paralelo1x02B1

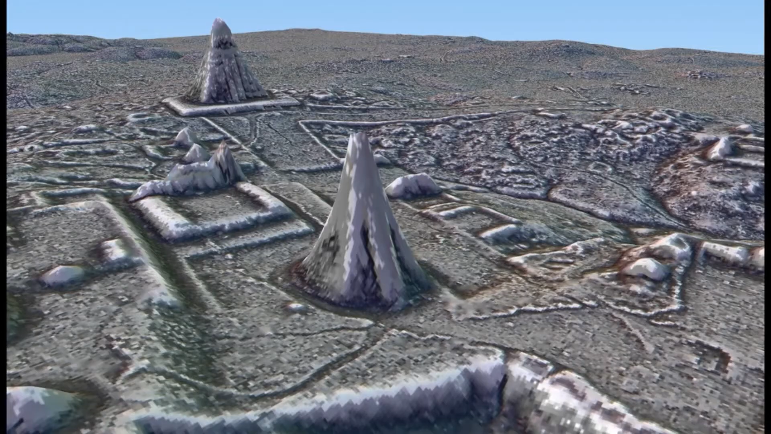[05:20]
Escondida bajo la densa selva del norte de Guatemala, descansa una megaciudad,
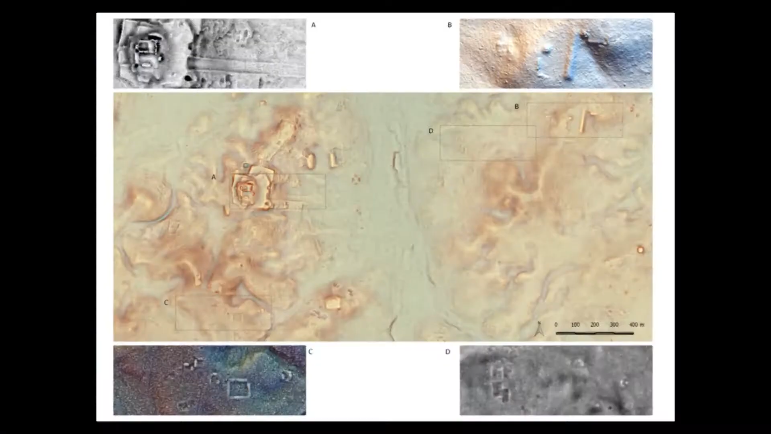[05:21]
la cual consta de 60.000 estructuras individuales
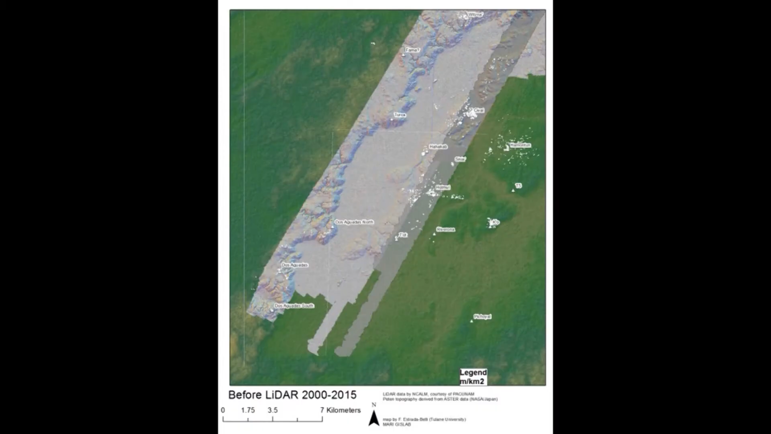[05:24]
y una red de carreteras que conectan ciudades erigidas hace más de mil años. Centros urbanos desconocidos con grandes plazas y pirámides, palacios, muros de defensa y campos de cultivo.
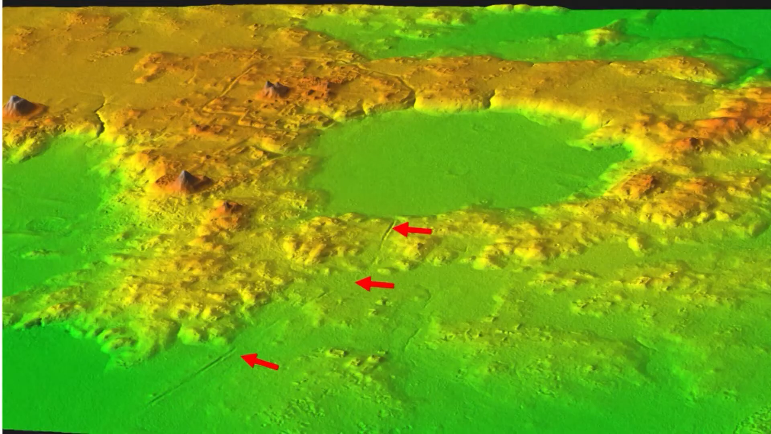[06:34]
Se trata de un sistema de escaneo láser LIDAR empleado por la NASA,
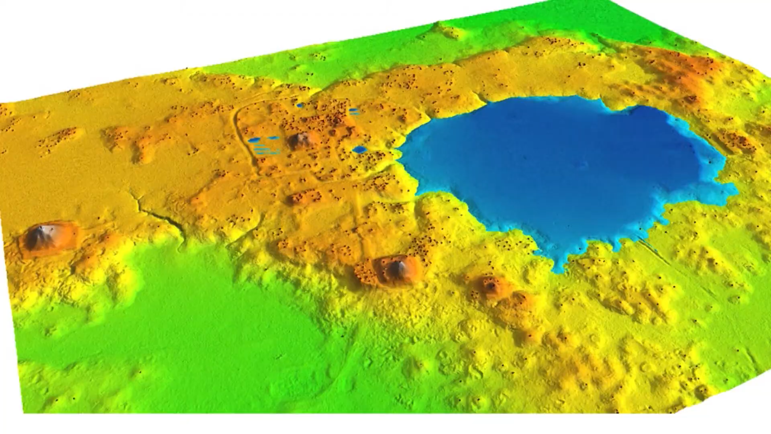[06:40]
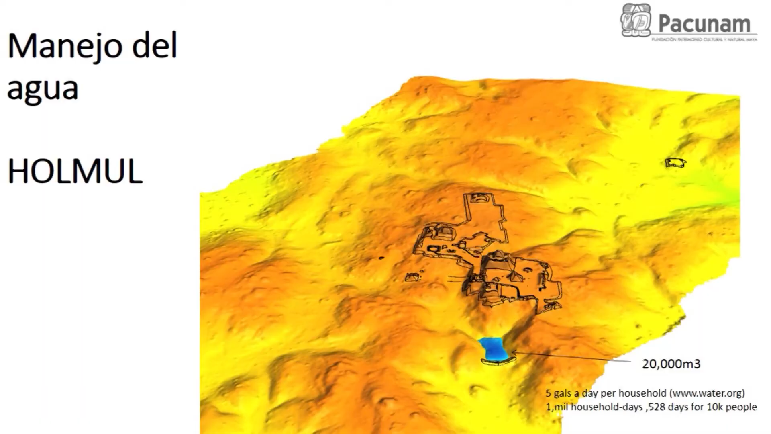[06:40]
el cual permite desde las alturas perforar el espeso follaje y obtener un mapa en tercera dimensión de alta resolución para conocer el terreno,
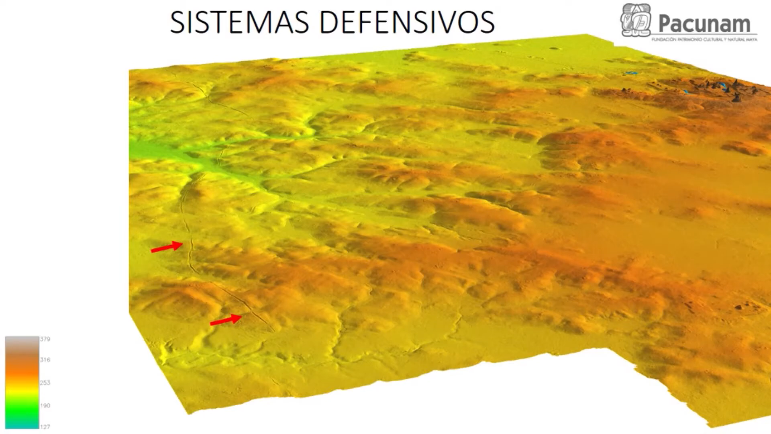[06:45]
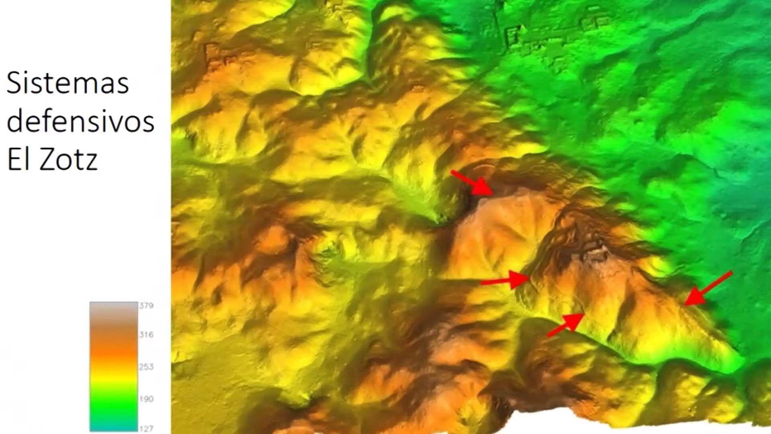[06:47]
en este caso de la Reserva de la Biósfera Maya,